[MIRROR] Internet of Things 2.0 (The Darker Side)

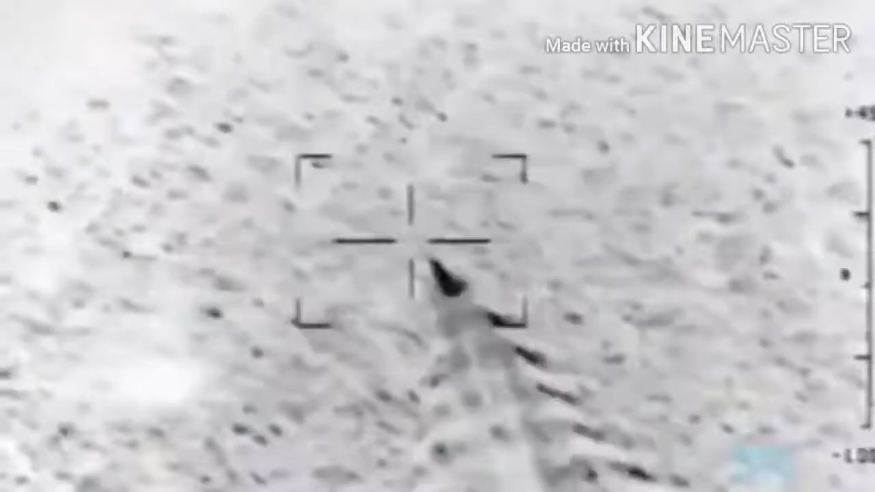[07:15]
looking for a specific radio transmission,
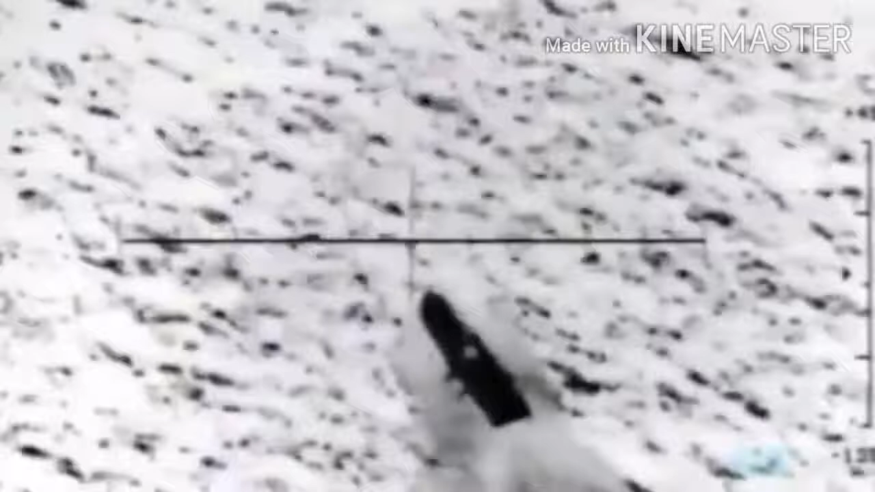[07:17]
like a radar source or an enemy air defense system.
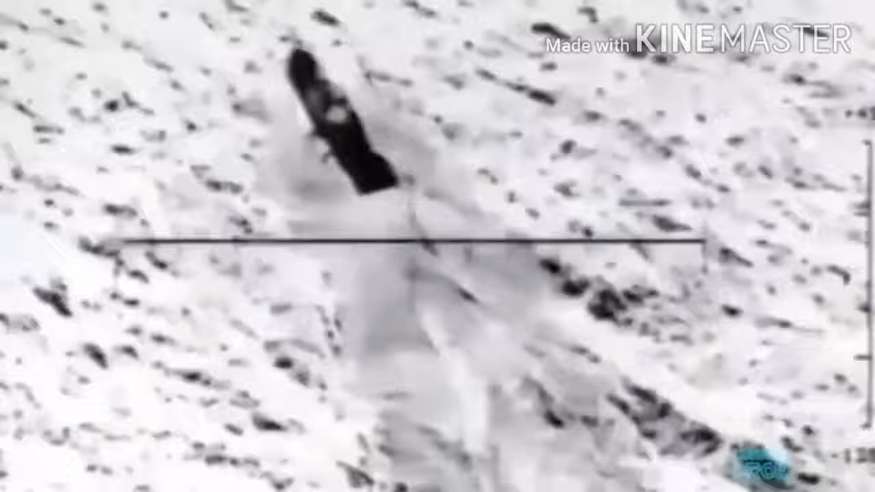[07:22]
But in theory, could look for things like a specific signal from a mobile phone.
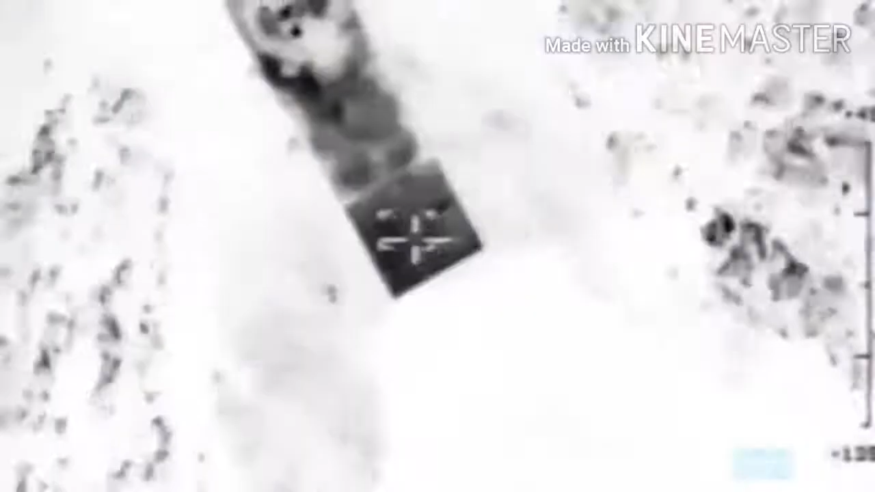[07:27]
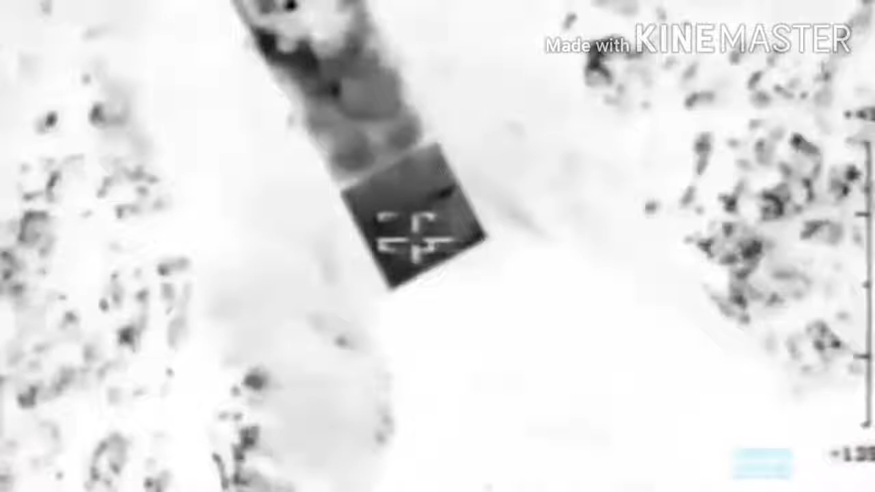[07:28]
The HAROP will then home in on the signal and deliberately
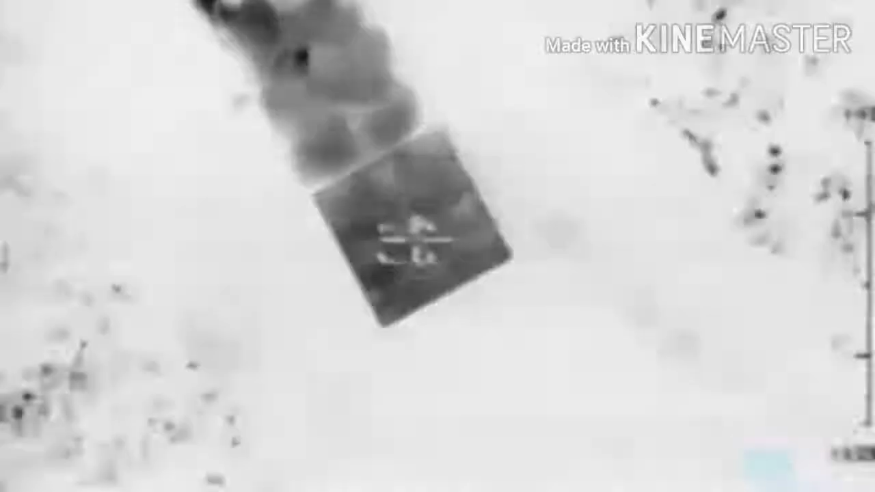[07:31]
crash into it and destroy its target with its onboard warhead.